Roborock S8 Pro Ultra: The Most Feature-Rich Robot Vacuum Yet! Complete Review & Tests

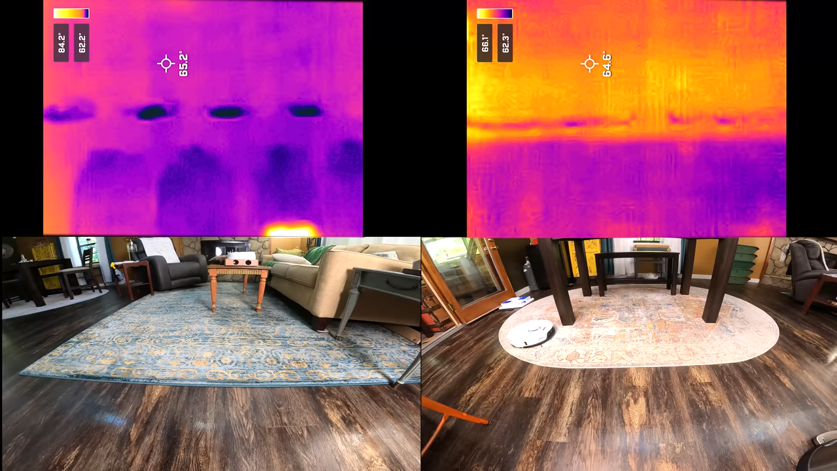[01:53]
the S8 Pro Ultra was otherwise flawless with keeping carpets and rugs dry when raising its mop pad.